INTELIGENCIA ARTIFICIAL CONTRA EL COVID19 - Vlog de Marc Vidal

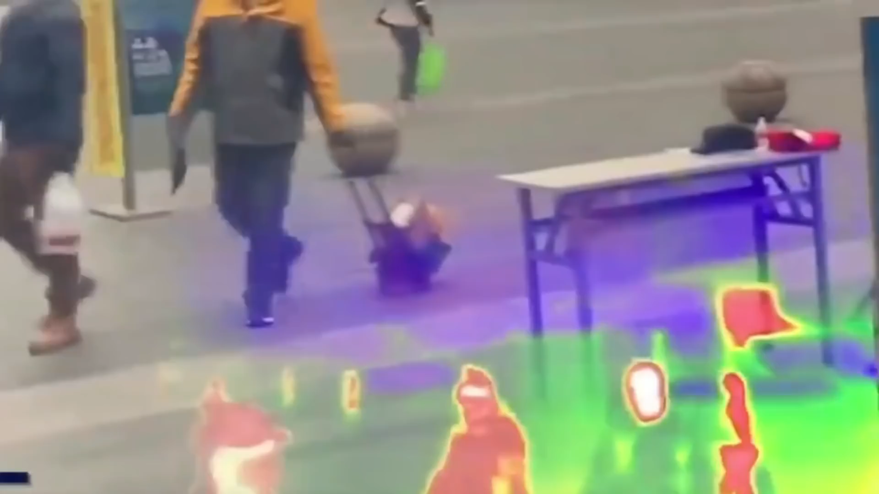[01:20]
Este innovador equipo se llama Smart Helmet N901 y está desarrollado por la firma tecnológica Quan Chi.